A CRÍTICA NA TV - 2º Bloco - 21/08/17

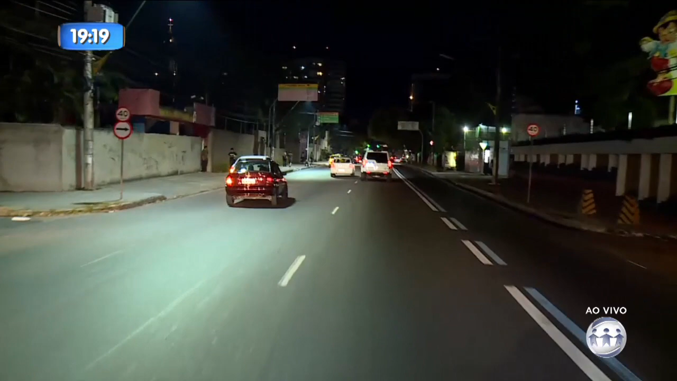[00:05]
Estamos de volta mostrando imagens do trânsito para você através do nosso Motolink, agora seguindo ainda na Maripiranga Monteiro,
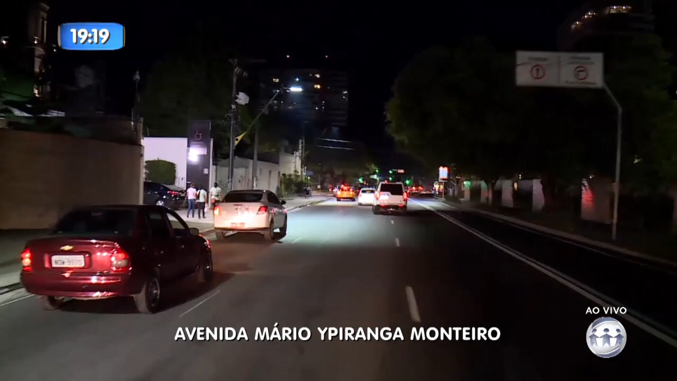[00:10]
sentido centro, passando ali pela escola Ângelo Ramazotti, bem perto da igreja Nossa Senhora de Nazaré, que fica ali ao lado esquerdo, e a gente continua em direção ao centro de trânsito muito bom nesse momento, agora à noite,